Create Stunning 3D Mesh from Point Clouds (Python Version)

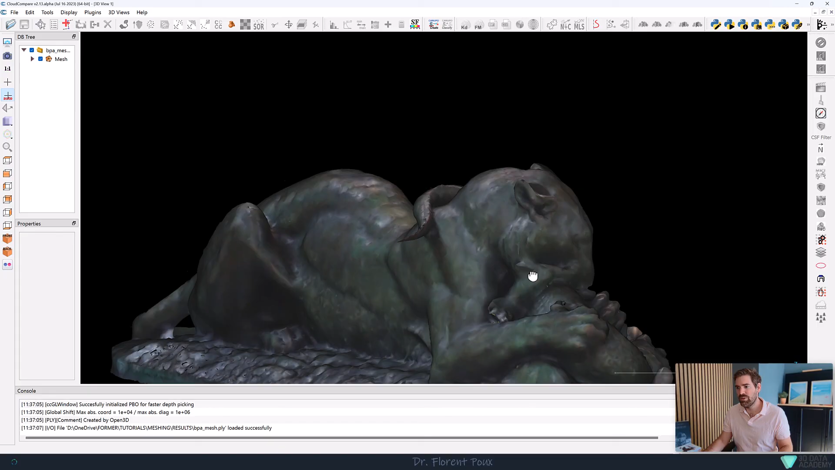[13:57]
The Z coordinate may not be straight because it's rotating in a weird manner.
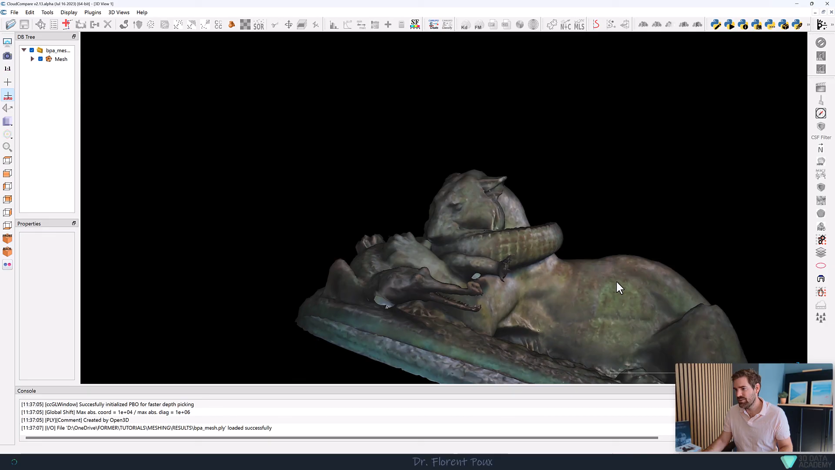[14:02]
Nevertheless, you have EDL2C and you see that you have your mesh pretty nicely shown.